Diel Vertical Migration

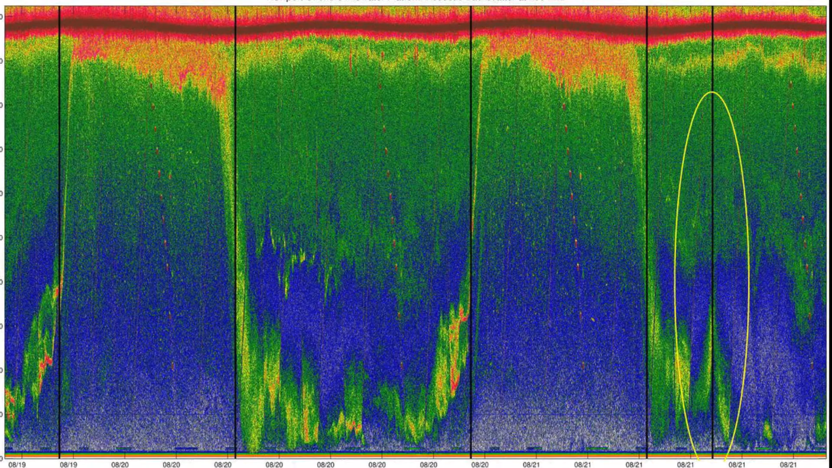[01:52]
And it shows what happened to the zooplankton off the Oregon coast during the solar eclipse in August of 2017. And he used data from one of the sensors from the Ocean Observatory's network.
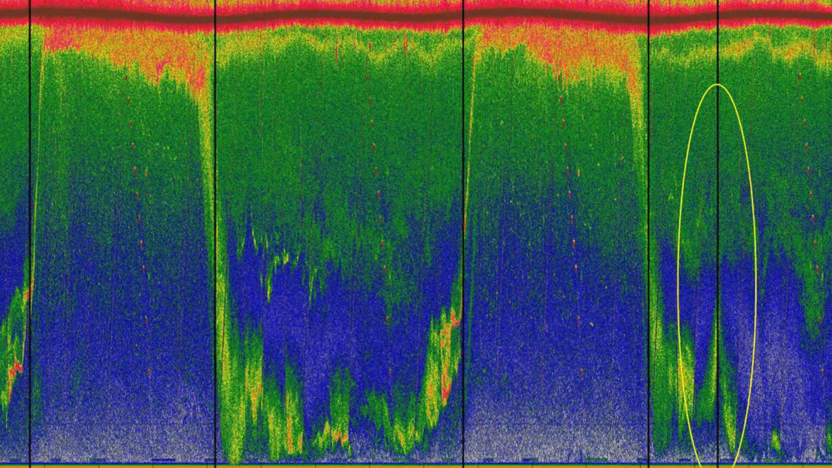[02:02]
And what we see here, this is in the daytime, and you can see the zooplankton here. You can see they're down below the surface. This is below the euphotic zone. And then by 7 p.m.
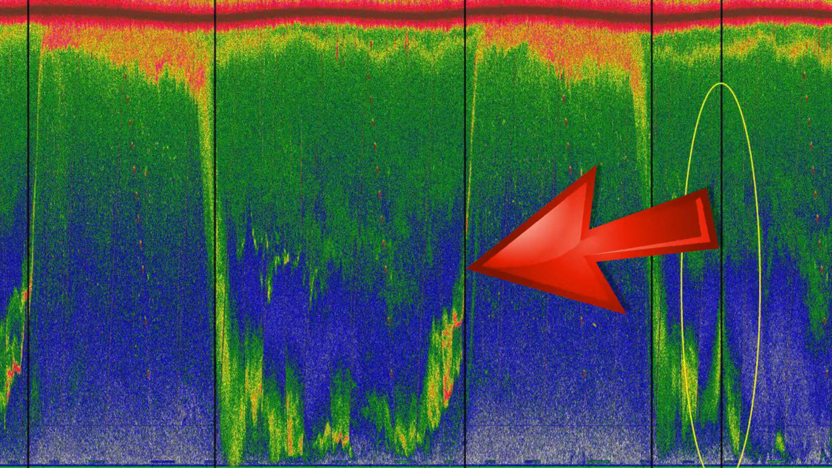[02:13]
they've started to come up. And now we're into full-on nighttime, and this is the zooplankton up here. So then the sun comes up. Now we're at about 6 a.m.
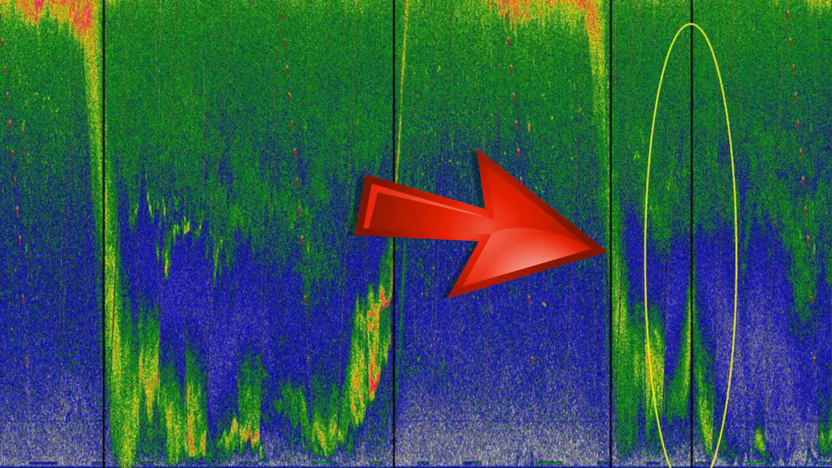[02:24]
And then during the solar eclipse, you can see they come up again. And then the eclipse is over, and they go back down again.
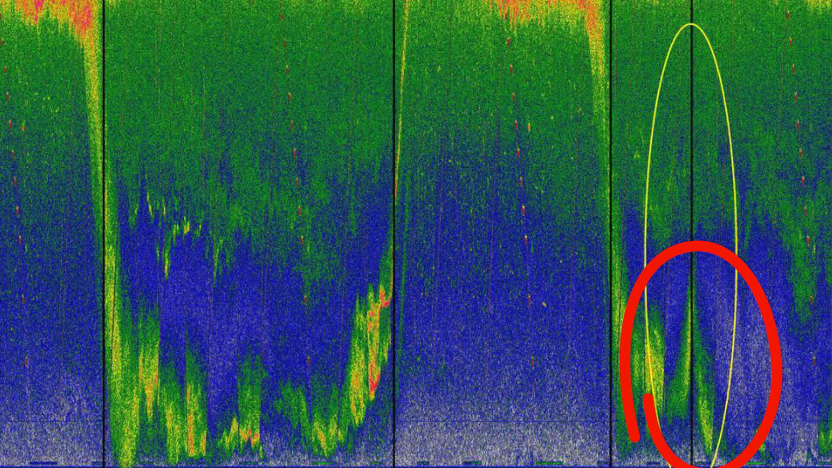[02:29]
So this bioacoustic sonar data shows that indeed the zooplankton did
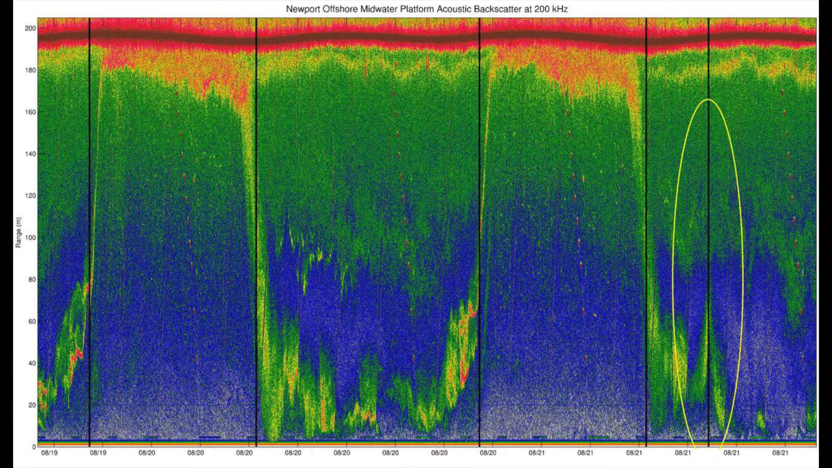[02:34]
begin their deal vertical migration right at 10.15 in the morning on the day of the solar eclipse.